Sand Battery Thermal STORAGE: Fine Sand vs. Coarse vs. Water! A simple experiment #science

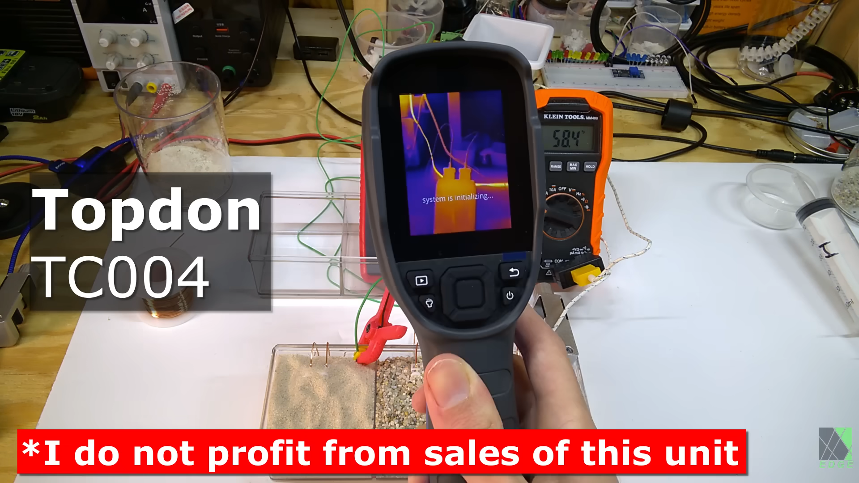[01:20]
I've not paid to show you this camera, I'm not trying to sell it, and I don't profit from the sales of it.
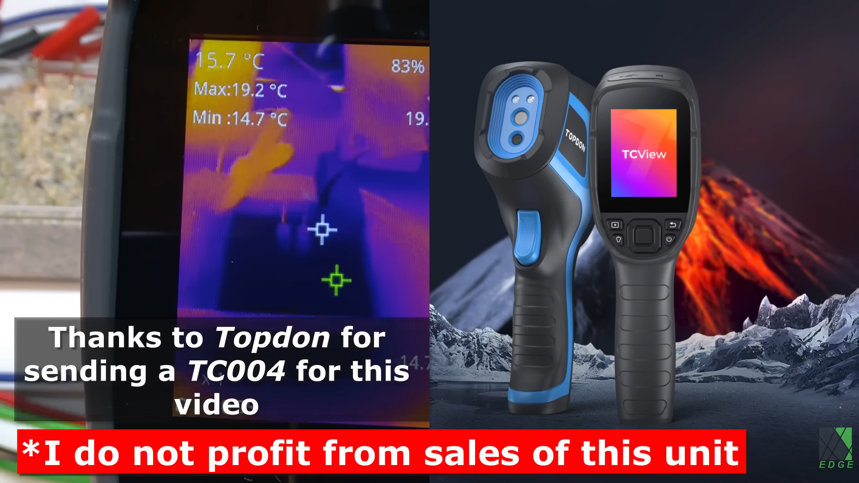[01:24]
On screen: spot 15.7°C, max 19.2°C, min 14.7°C
There's nothing like being able to actually see heat, which is usually invisible.
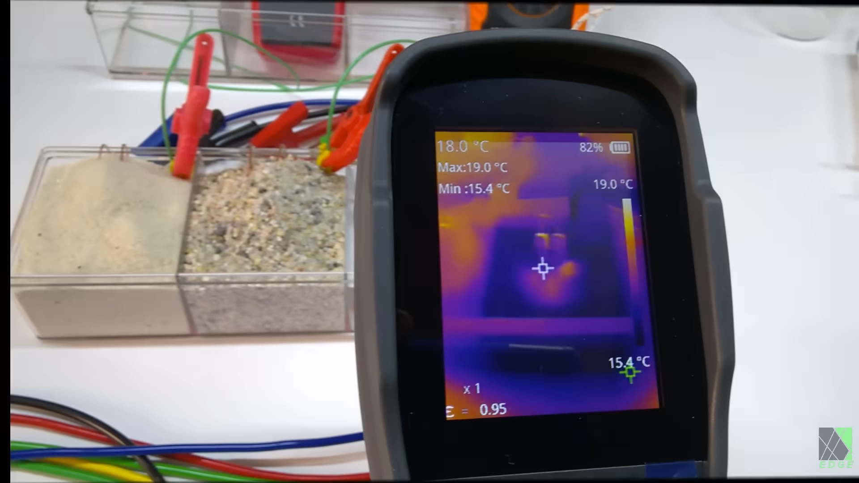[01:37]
On screen: spot 18.0°C, max 19.0°C, min 15.4°C, scale top 19.0°C, scale bottom 15.4°C
coarse sand, and also water.
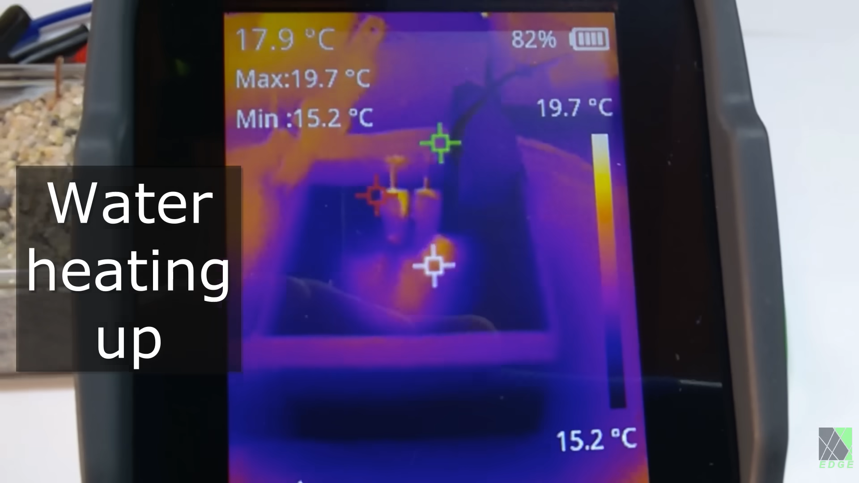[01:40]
On screen: spot 17.9°C, max 19.7°C, min 15.2°C, scale top 19.7°C, scale bottom 15.2°C
Amazingly, you can see the heat developing on the surface of the water.
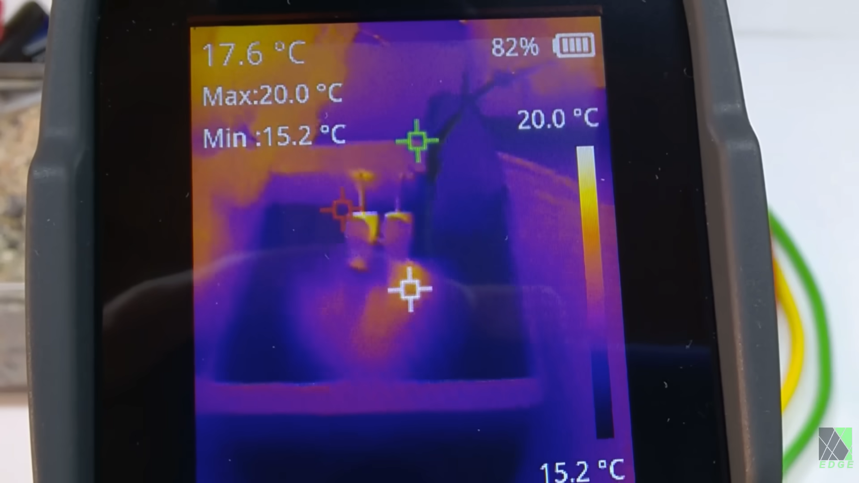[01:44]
On screen: spot 17.6°C, max 20.0°C, min 15.2°C, scale top 20.0°C, scale bottom 15.2°C
That's something I've never been able to see before.
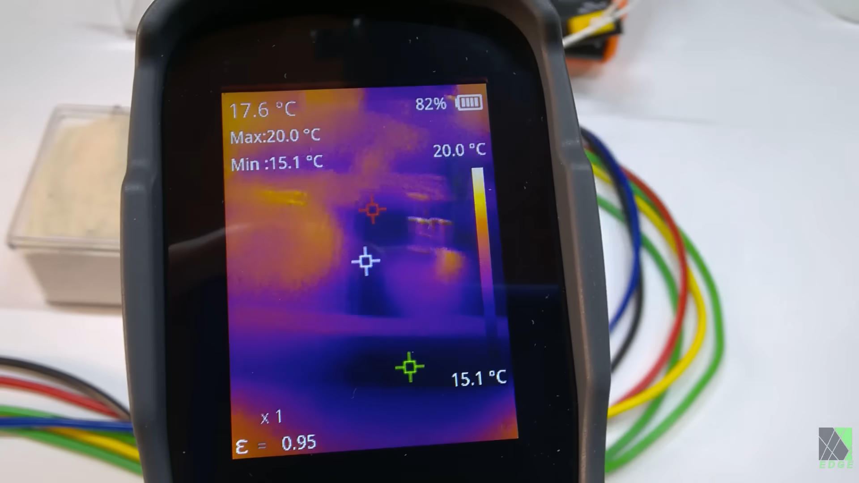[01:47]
On screen: spot 17.6°C, max 20.0°C, min 15.1°C, scale top 20.0°C, scale bottom 15.1°C
Water has a much higher specific heat than sand. This means that it easily accepts heat and also easily gives it away.
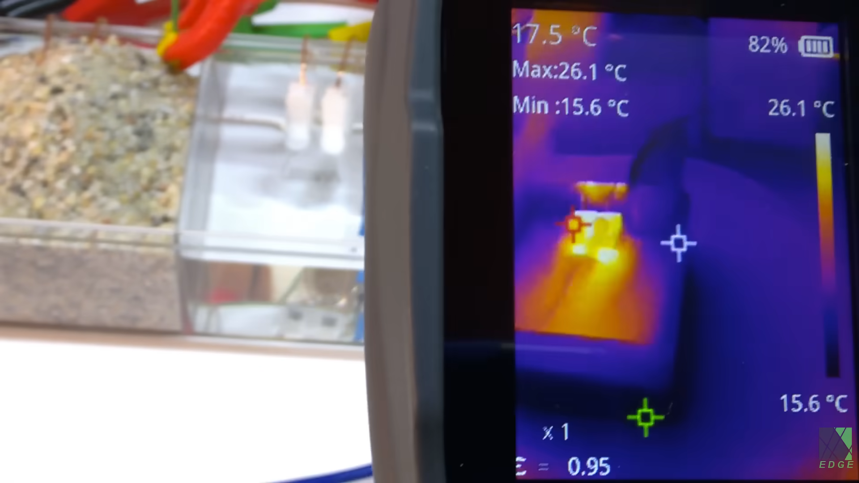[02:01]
On screen: spot 17.5°C, max 26.1°C, min 15.6°C, scale top 26.1°C, scale bottom 15.6°C
After a while you could see the heat coming out of the sand. The coarse sand on the right seems to be a little bit more likely to give out heat while it's
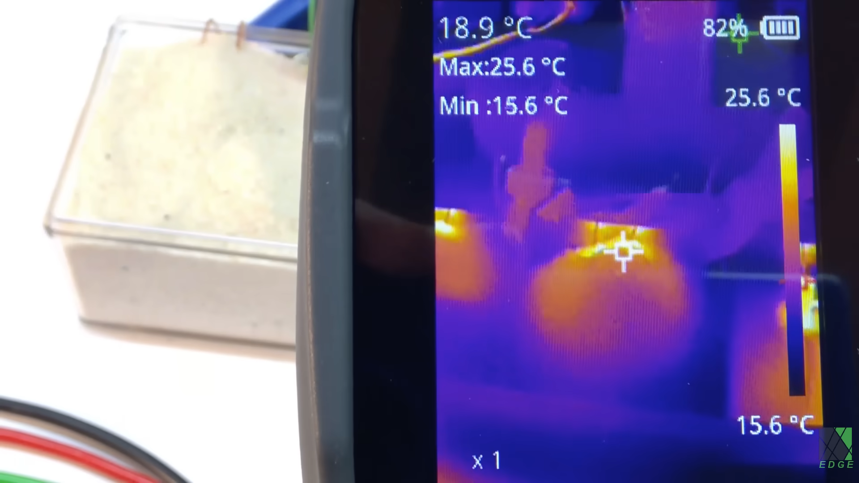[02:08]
On screen: spot 18.9°C, max 25.6°C, min 15.6°C, scale top 25.6°C, scale bottom 15.6°C
also accepting heat due to the air spaces in between each grain of sand.
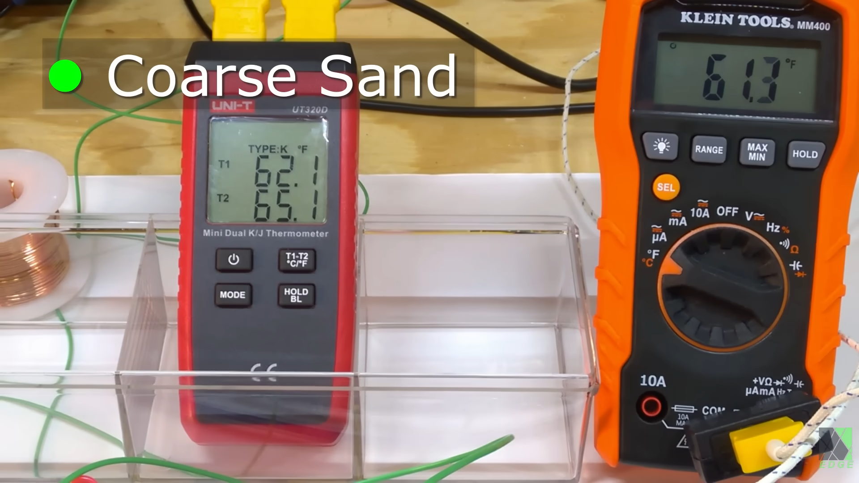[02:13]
From what I could see, the fine sand automatically stood out as being able to reach higher temperatures a little bit faster than the coarse sand, but the difference wasn't that much.
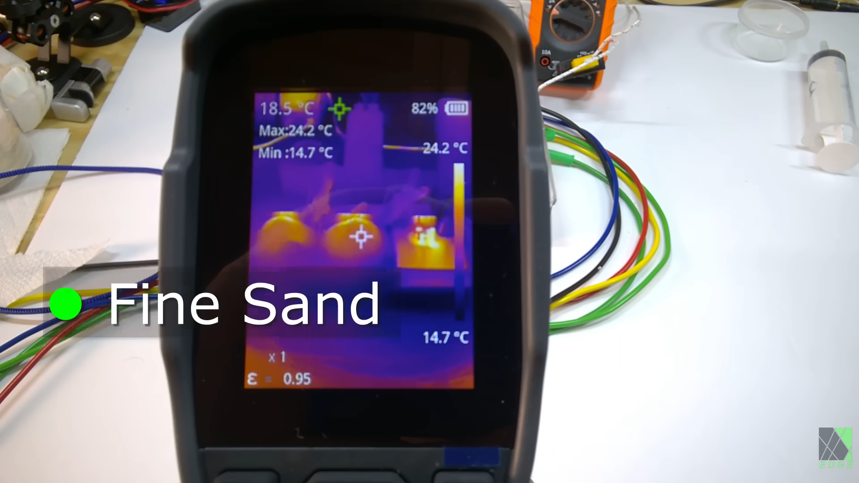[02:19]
On screen: spot 18.5°C, max 24.2°C, min 14.7°C, scale top 24.2°C, scale bottom 14.7°C
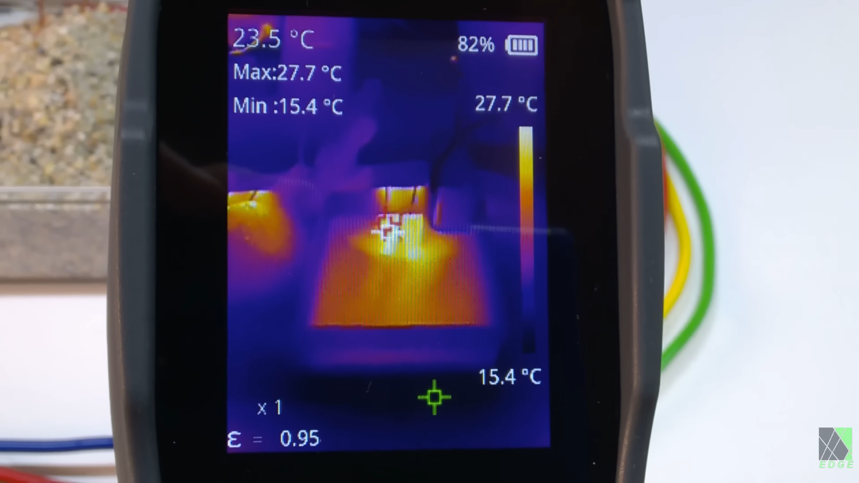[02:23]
On screen: spot 23.5°C, max 27.7°C, min 15.4°C, scale top 27.7°C, scale bottom 15.4°C
The water, as expected, hesitated to lift its temperature because it's able to accept much more heat than the sand. More heat than the sand.
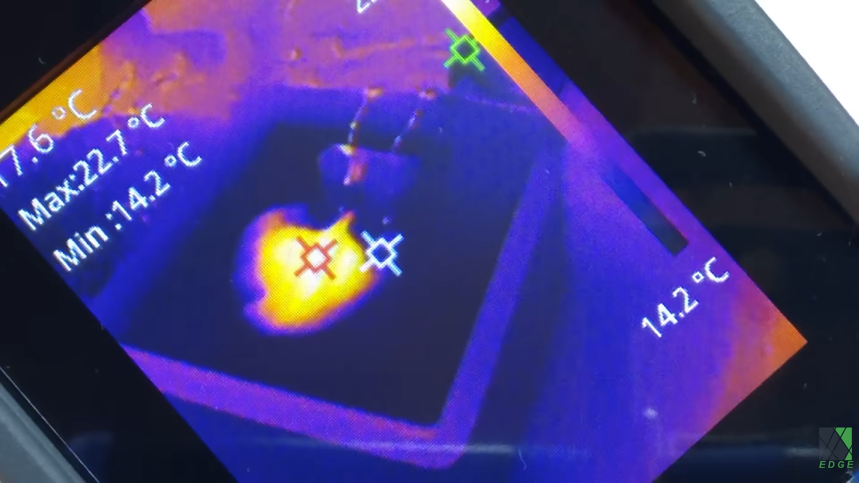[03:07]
On screen: max 22.7°C, min 14.2°C, scale bottom 14.2°C
Out of curiosity, I started stirring the water with a screwdriver to see what would happen. Much of the infrared heat that is visible is actually on the surface of the water and you can see how it gets mixed in as soon as I start stirring it.